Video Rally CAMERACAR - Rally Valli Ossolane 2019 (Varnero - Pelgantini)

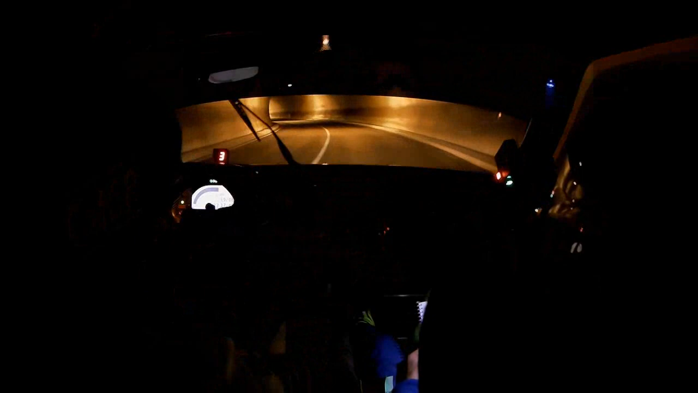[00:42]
100. Sinistra 5, tieni. Per destra 5, piena, lascia credici. Dopo stacca chicane. Stai a sinistra, chicane, entra a destra per 3.